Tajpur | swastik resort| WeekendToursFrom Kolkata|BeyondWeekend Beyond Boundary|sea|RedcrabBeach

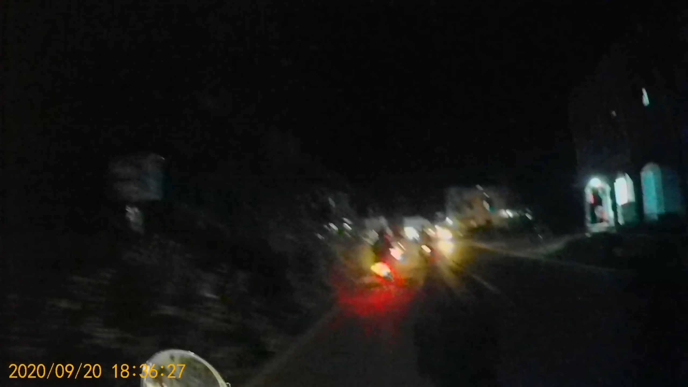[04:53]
এখানে রাস্তার অবস্থা খুব খারাপ। মাঝে মাঝে যে পট হোলস গুলো আছে একদম খারাপ।
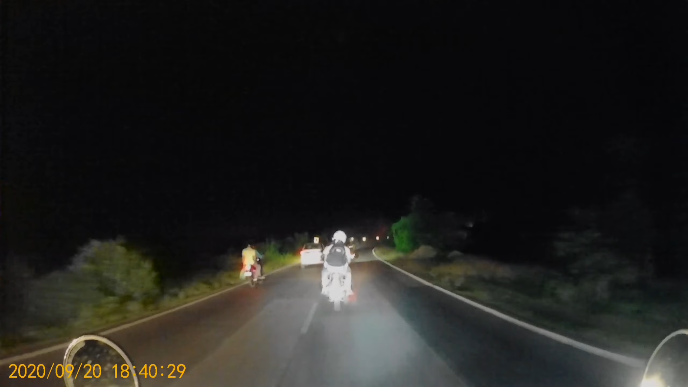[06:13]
তো না আমরা পৌঁছে গেছি নন্দকুমার মোড়।
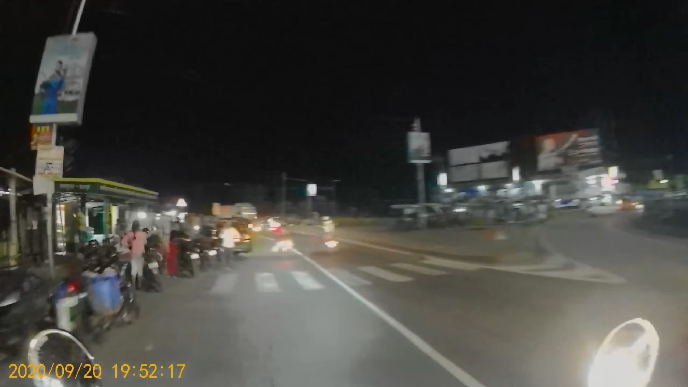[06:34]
তো নন্দকুমার মোড় এসে গেছে, এরপর থেকে আমরা ফোর লেন হাইওয়ে পেয়ে যাবো,
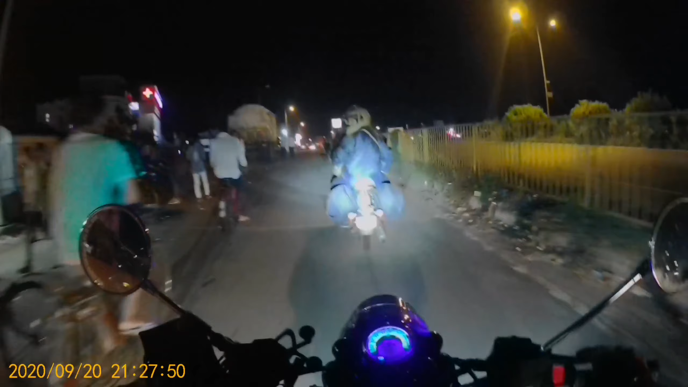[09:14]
তো এক্সপেক্ট করছি এখানে এক ঘন্টায় পৌঁছে যাবো।
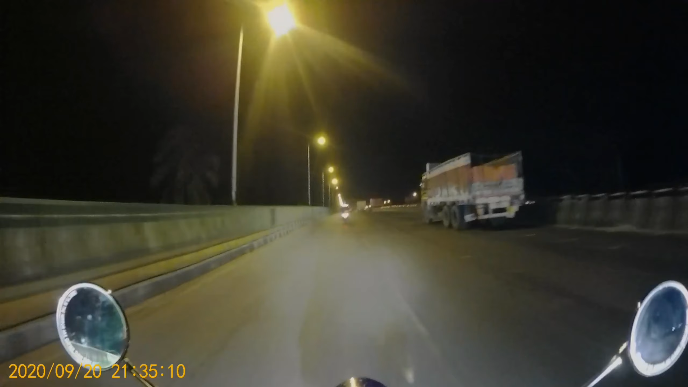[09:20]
তো কোলাঘাট ছেড়ে বেরিয়ে গেলাম। তো বেরোনোর আগে কিছুক্ষণ আমরা একদম স্লো যাচ্ছিলাম, ওই 10-20 সবাই আসছিলো, তাই তো মনে হচ্ছিলো যখন দূরপাল্লা ট্রেনে আমরা কখন যাই, স্টেশন ছাড়ার আগে ট্রেন এরকম আস্তে আস্তে যায় তারপরে নেয় পিক আপ।
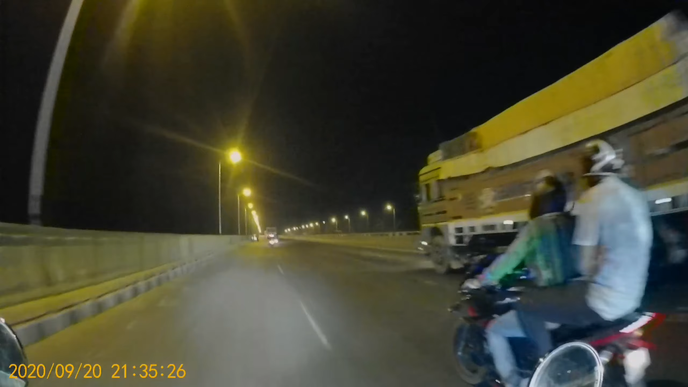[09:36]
তো এখনও তাই, লাস্ট স্টেশন ছাড়লাম দেন আমাদের পিক আপ বুঝ হয়ে গেল।